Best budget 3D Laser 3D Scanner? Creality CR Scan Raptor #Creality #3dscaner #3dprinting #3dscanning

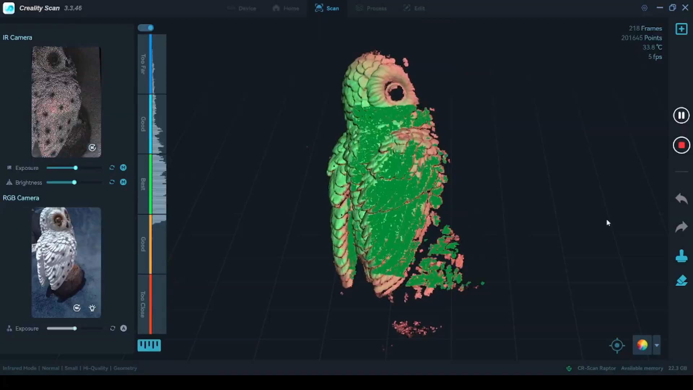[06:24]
As you can see it does a pretty good job with the tracking, however due to the complex geometry of this owl model
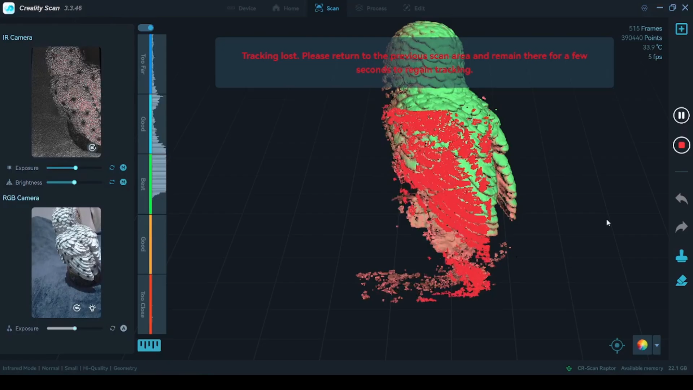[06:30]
you can see it starts to lose tracking and produce bad data.
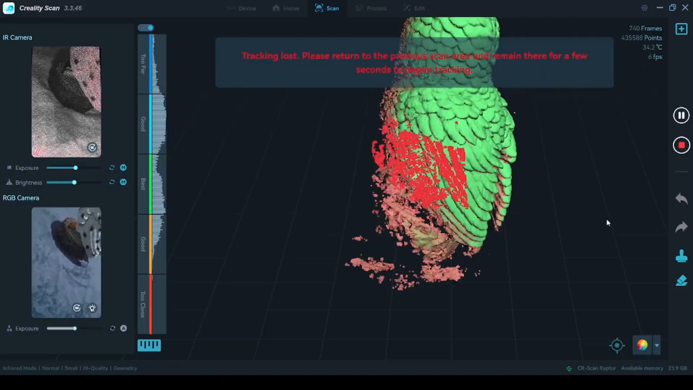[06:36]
However this bad data can easily be removed by pressing the undo button and continuing the scan.
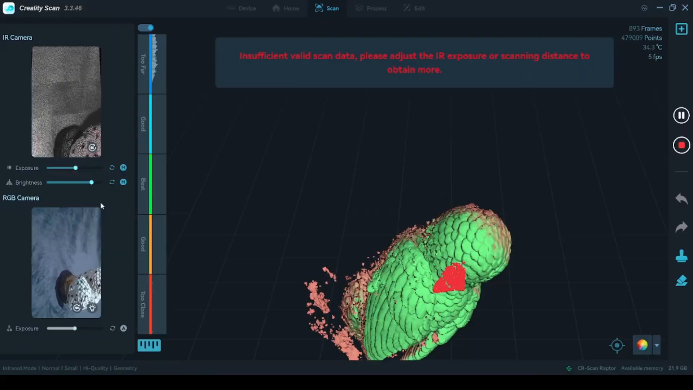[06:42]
If I would have chosen tracking with scan markers I'm pretty sure there would be no problem with the scan. Once you are happy with the amount of data collected you can hit complete scan and it will start to generate the point clouds.
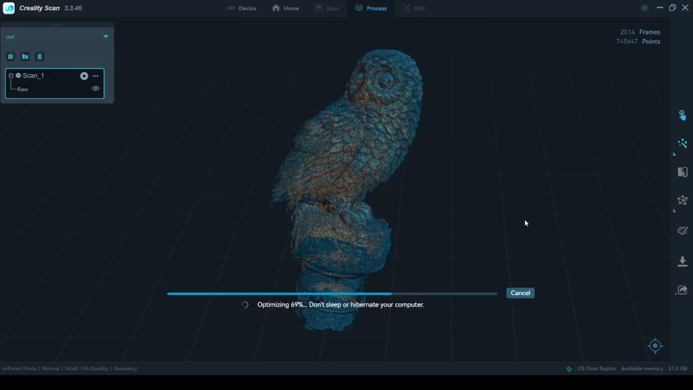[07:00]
After which you can optimize the point clouds to the desired resolution. As you can see here is the optimized
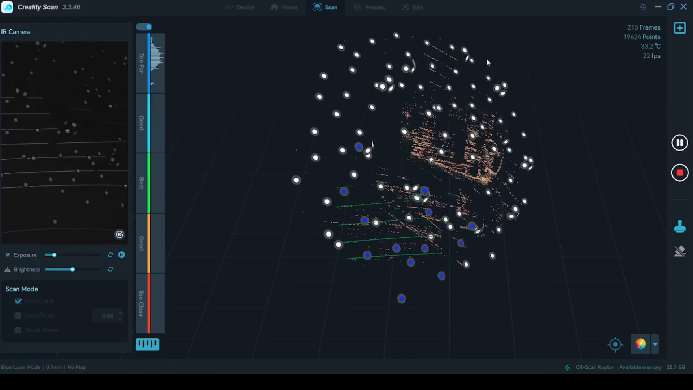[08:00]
It is best to use something magnetic like the whiteboard which you can use magnetic markers with along with some scanning blocks or towers depending on the part geometry.
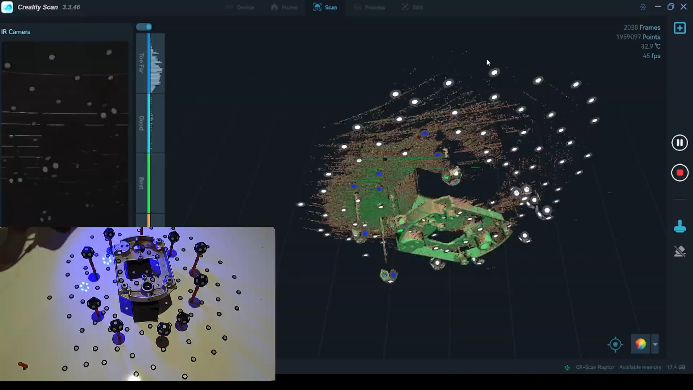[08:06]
This is to ensure we have enough markers vertically as when we need to tilt the scanner to get the side
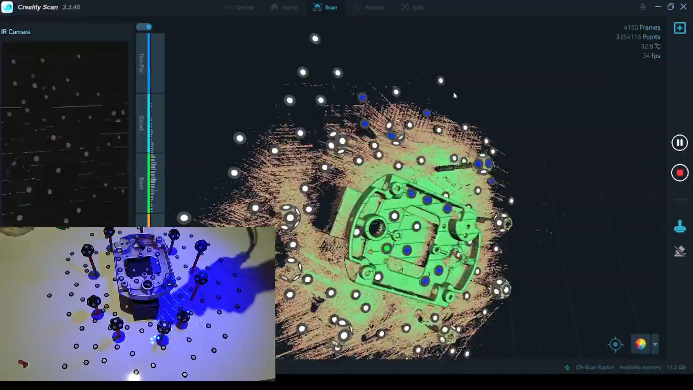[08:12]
to scan any side geometry we may lose tracking.
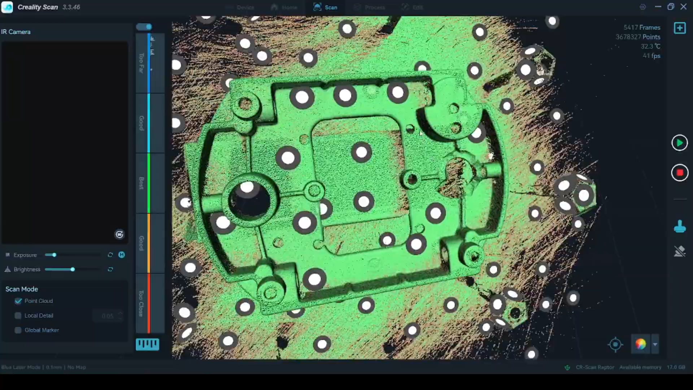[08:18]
Once you finish scanning before completing the scan make sure all the areas which you wanted to scan are there.
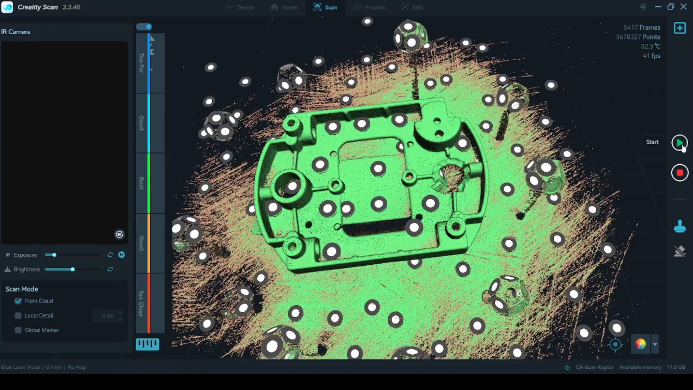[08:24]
If you need to scan the underside of the object you will need to flip it over and do another scan.
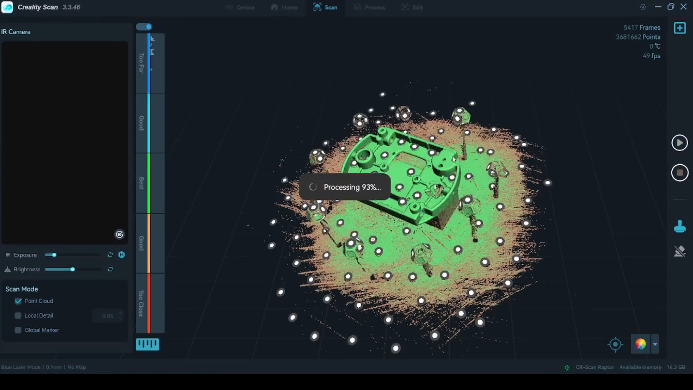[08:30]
One thing I would like to see added to the software is a polygonal lasso tool as this would make cleaning up scans much easier.
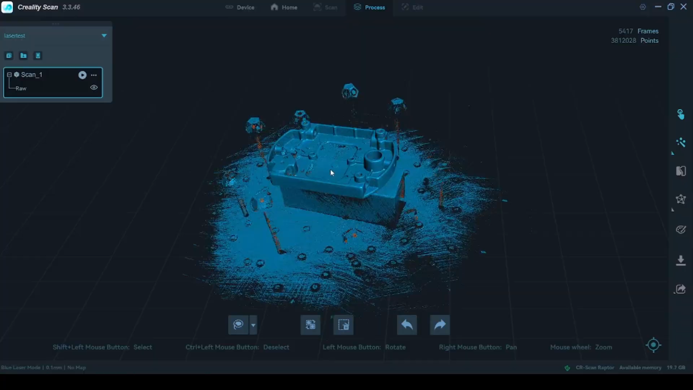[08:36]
This would make it very easy to edit data which has very straight edges.
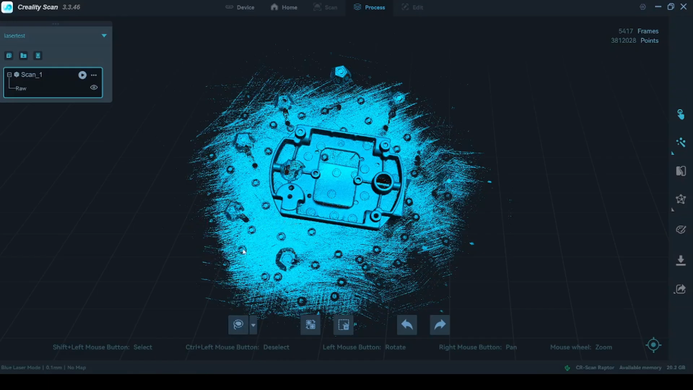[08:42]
By holding the shift or control key we can select scan data for editing.
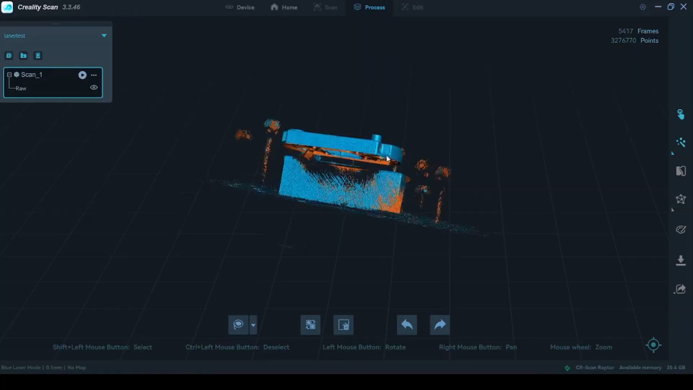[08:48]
You can either directly delete the selected data or you can press the invert selection button to highlight everything outside of your selection.
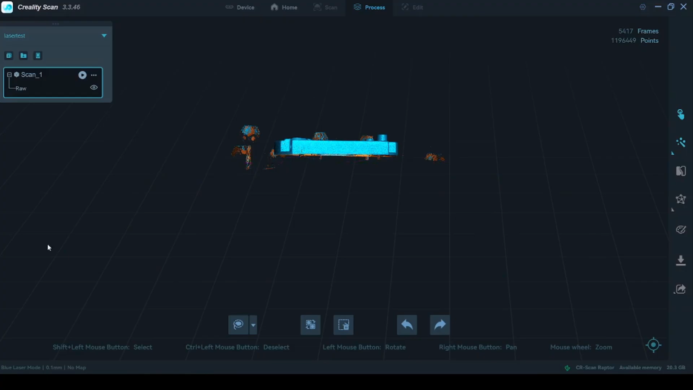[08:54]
This is especially useful if you got a lot of stray data which you need to remove.
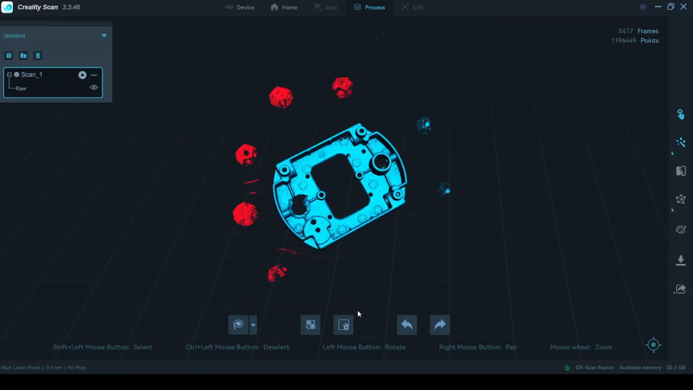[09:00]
Now before finalizing the model I will need to scan the underside of the object.
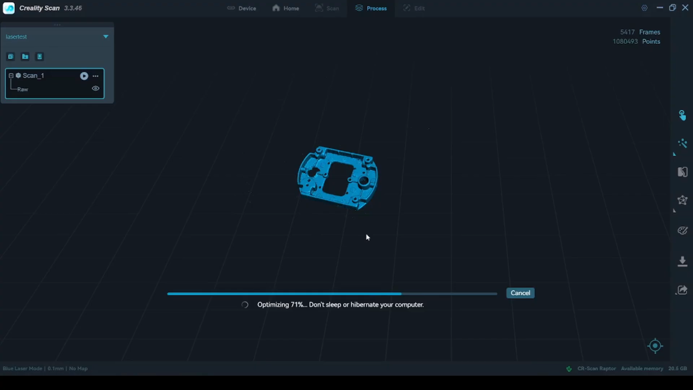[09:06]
So all I've done is flipped the object upside down,
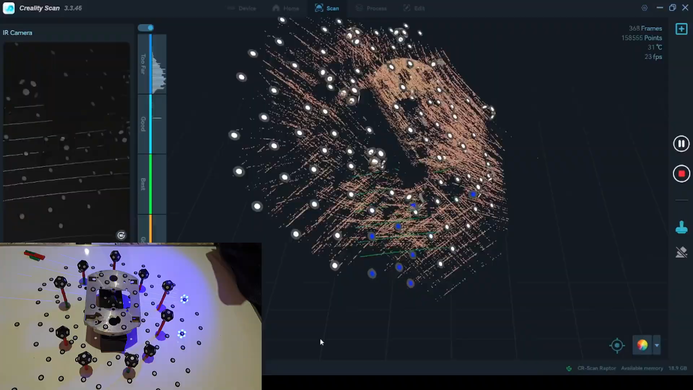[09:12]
placed a few markers on top of it and started to scan. You can see with the amount of markers we have we have very little tracking loss.
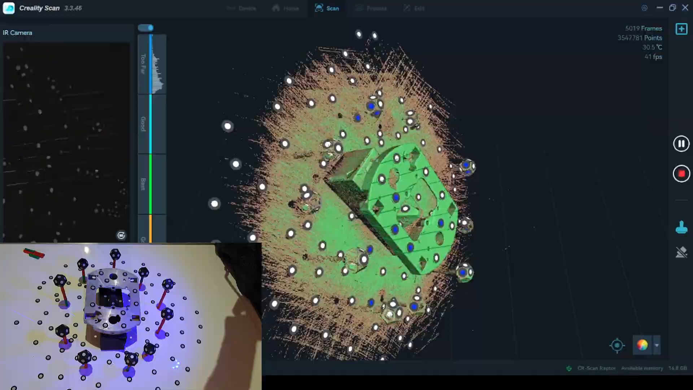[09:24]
You can see the scan was done pretty fast although the video is 10 times speed.